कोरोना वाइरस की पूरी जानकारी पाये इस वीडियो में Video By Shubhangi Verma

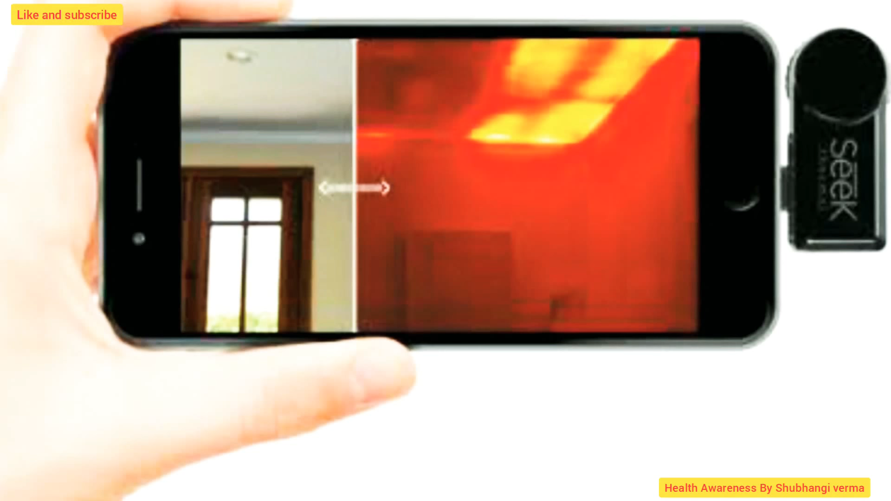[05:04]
इसके functions है वो बहुत ही awesome है ये क्या करता है ये काम करता है आपके जो
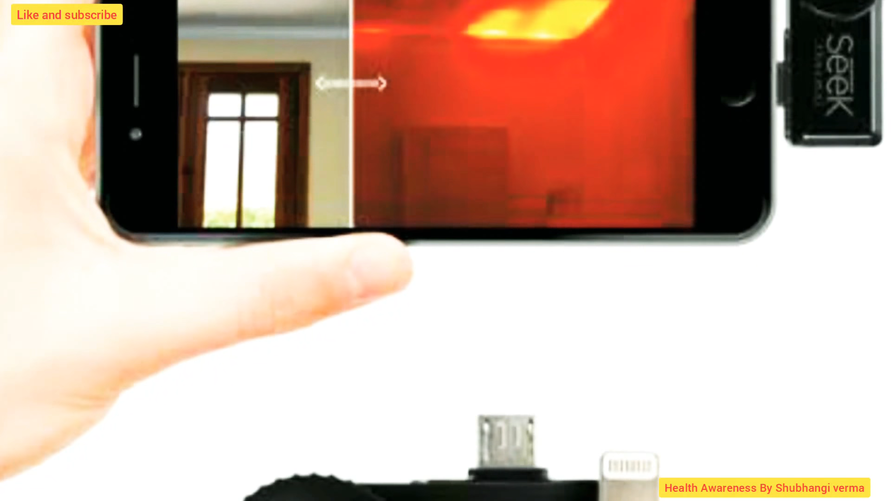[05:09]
body temperature होता है ये thermal camera कहते हैं इसको ये body temperature को भाप लेता है
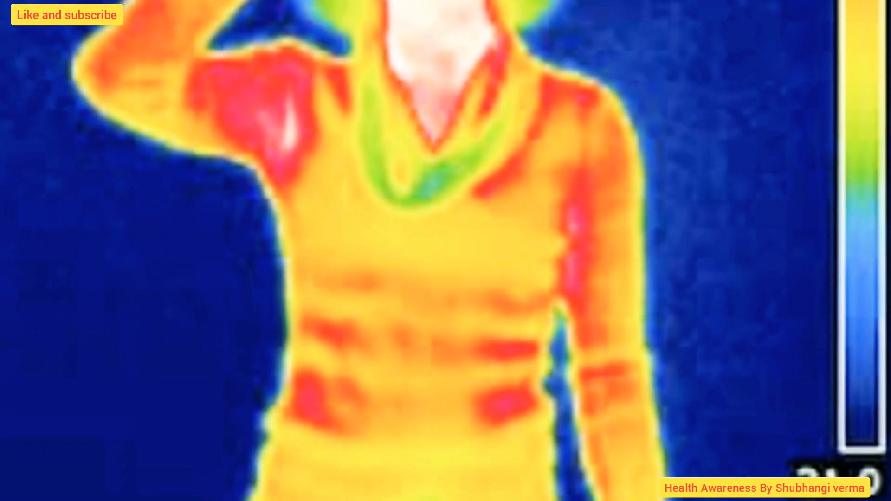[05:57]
के मजद से यह पता लगता है कि हाँ भई इसको coronavirus है या नहीं है क्योंकि
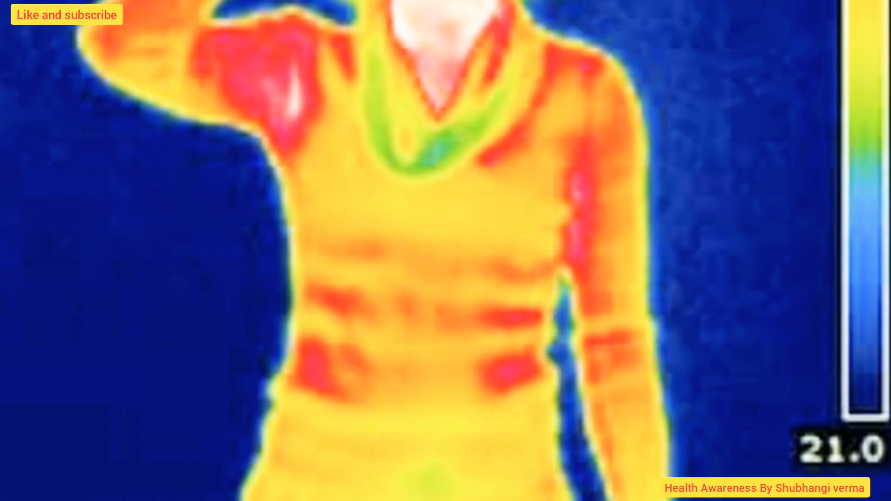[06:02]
उसकी पूरी body एकदम red thermal image में बिल्कुल red दिखेगी पूरी red अगर पूरी लब उसका face देखेंगे तो बिल्कुल red दिखेगा मुनलब पूरा उसकी body गरम हो चुकी